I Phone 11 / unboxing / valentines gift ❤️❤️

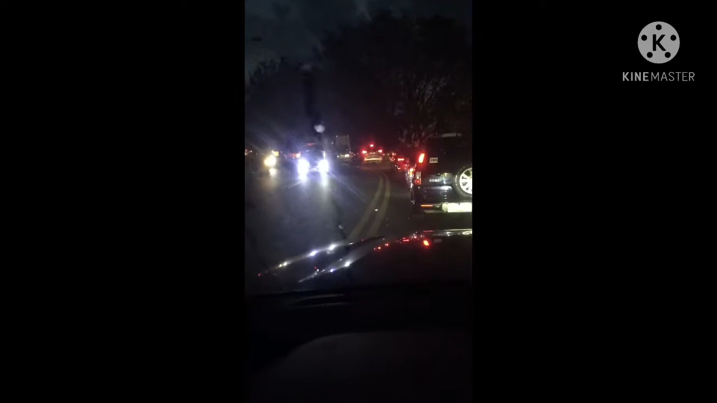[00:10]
Maraming nag-date, kumain, etc. May na traffic. Yan, hanggang dun yan, malamang sa dulo. May mga kain ako. Paddy's Point. Paddy's Point, oh, puno-puno. Maraming mag-date.
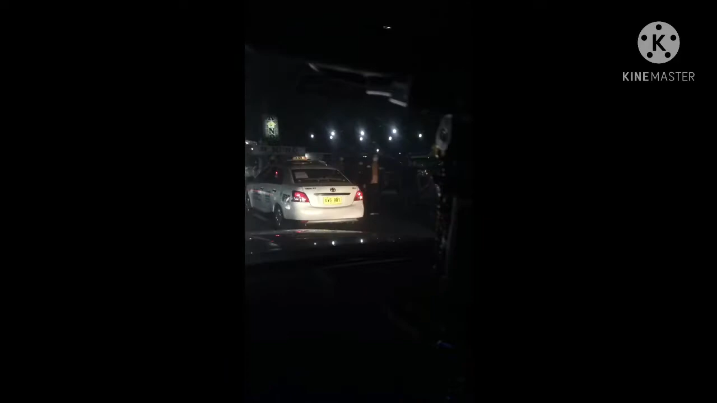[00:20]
Yan, Paddy's Point, yun si Leonardo's, Cloud 9. Hanggang dun sa, malamang hanggang dun sa, ano, sa, ang tawag dun yung kapihan, Starbucks. Mga mag-de-date. Yan. Oops. Parang naging fiesta dito. Oh, fiesta ng mga ano yun. Parang mas kasama pa ng Christmas.
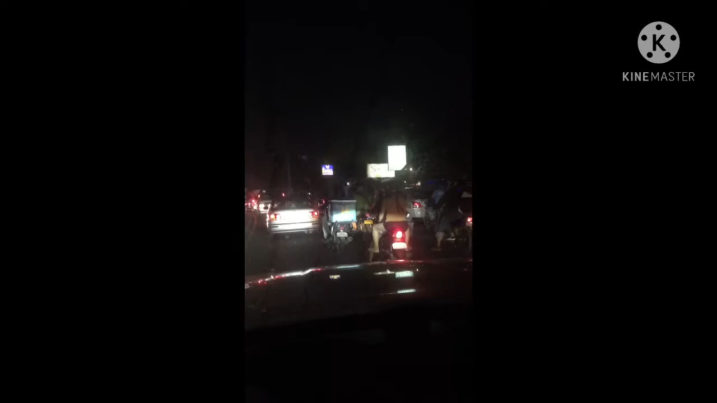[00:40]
Grabe, oh. Pero nag-try nun. Oh, yan. Walang puno. Yan, may mga balon. Aba, ano yan? May part na yan, oh. Ano?
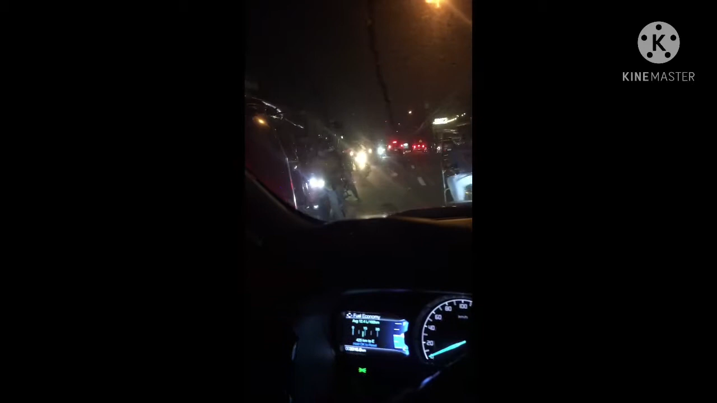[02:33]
Pati yung mga pababa oh. Sky gazer. Oh. Grabe. Hanggang palos natin. Prince Justin oh. Kaya lang yung pababa. Yun naman. Oh, nakalusot. Okay, so ano to? Dito sa simbahan ng Antipolo.